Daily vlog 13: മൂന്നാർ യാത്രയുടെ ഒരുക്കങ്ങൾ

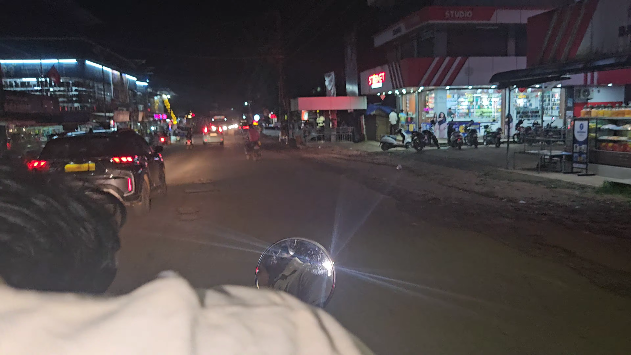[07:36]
ഫേമസ് ഫ്രൂട്ട്സിൻ്റെ കട മാത്രമല്ല, കുറച്ച് ബേക്കറി ഐറ്റംസും ഷെയ്ക്കും പിന്നെ ഷവർമ അൽഫാമൊക്കെ ആയിട്ടുള്ള കട അതിൻ്റെ നേരെ ഫ്രണ്ടിലുണ്ട് കേട്ടോ. ഈ ഫ്രൂട്ട്സ് കടയുടെ നേരെ ഫ്രണ്ടിലുണ്ട്.